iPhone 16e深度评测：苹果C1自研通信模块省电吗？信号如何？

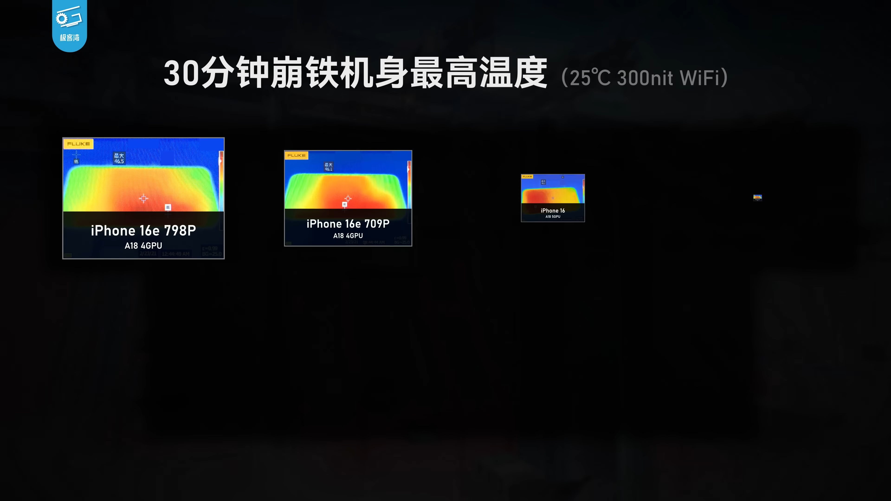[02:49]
我们看机身温度的话仅仅4W的iPhone 16E30分
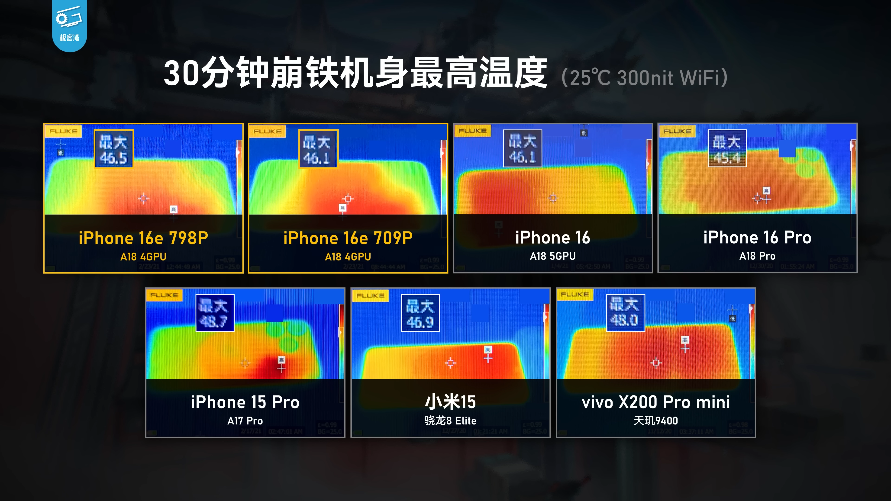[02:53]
钟表面温度却和5W的16标准版差不多哇 这个散热实在是太复古了另一个游戏的明朝同样如此只能跑4W的iPhone 16E在分辨率更低的情况下帧
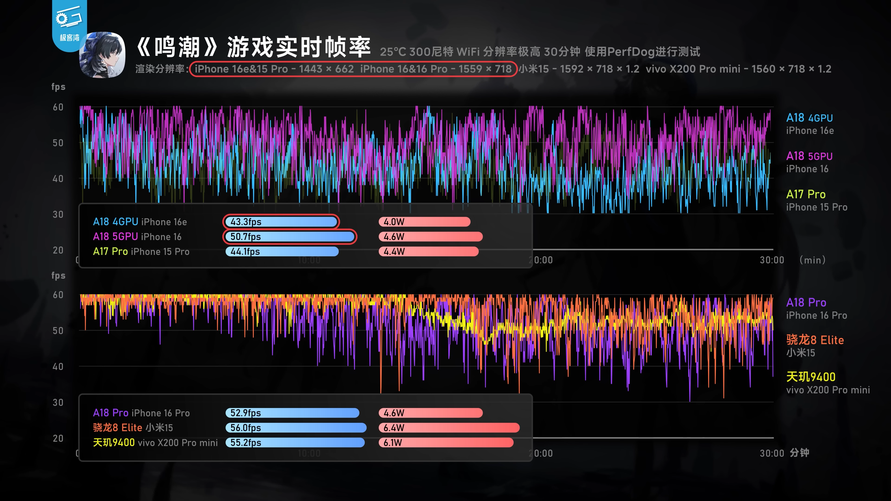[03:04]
数还远远不如标准版16它这个明朝表现也就跟一些八阵三极型差不多同样是因为抽象的散热能力明朝的机身温度4W的
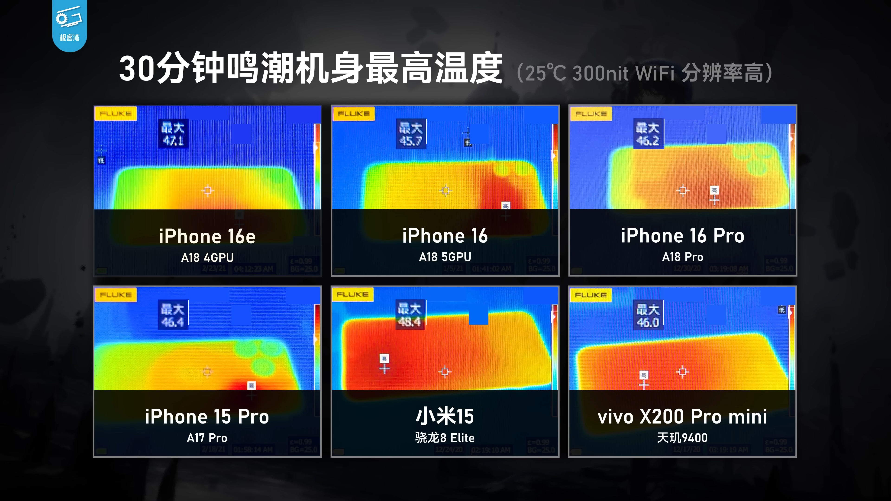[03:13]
iPhone 16E甚至比5W的标准版iPhone 16E还要高啊原神这里我们不光测了标准成绩也跑了30度5G的魔鬼测试
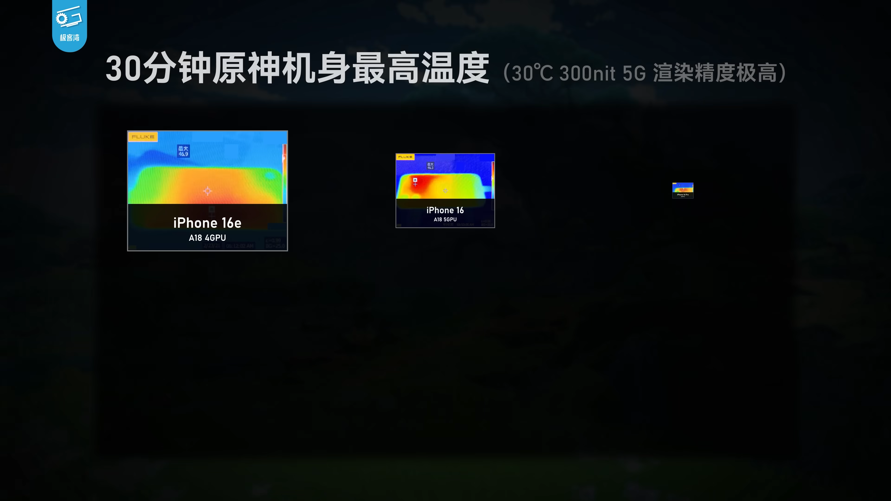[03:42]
身温度也没有显著更低本来以往的iPhone SE都是性能和标准版一样的小钢
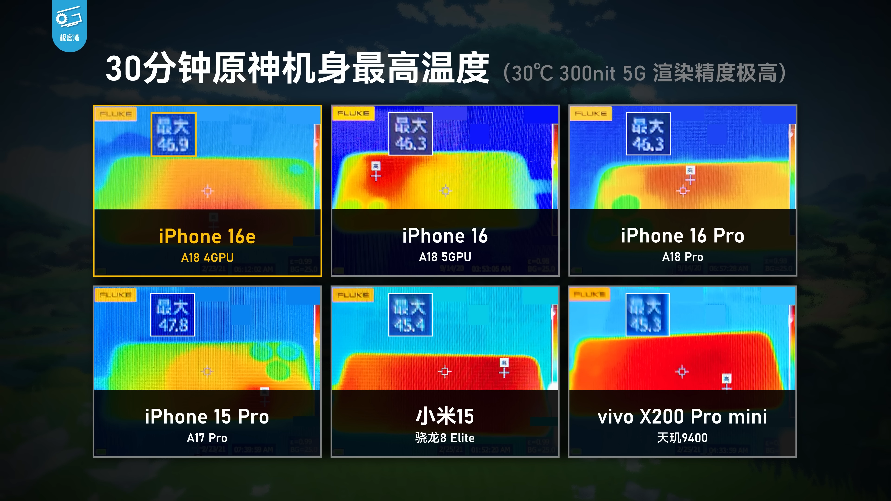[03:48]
炮还以为这iPhone 16E也能继承光荣传统没想到这iPhone 16E是散热更差调度更松这也真是没